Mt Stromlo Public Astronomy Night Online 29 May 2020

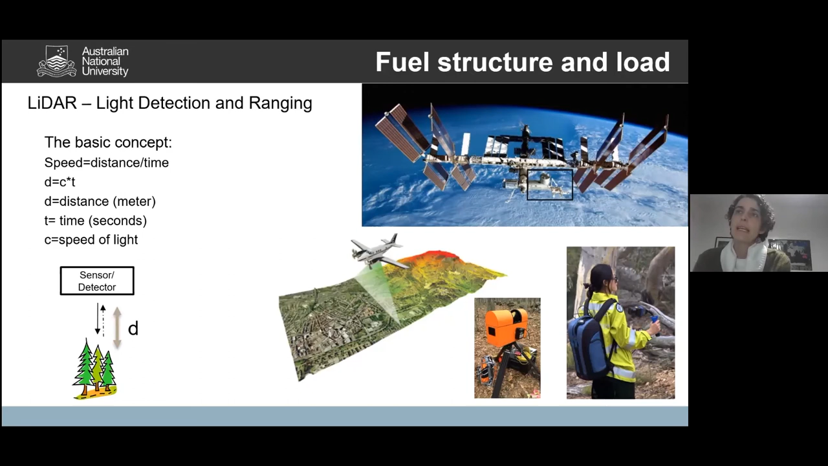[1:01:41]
that nowadays there are satellite LiDAR observations that are now really increasing with the written launch of for example the Jedi mission that is a NASA mission on board of the international space station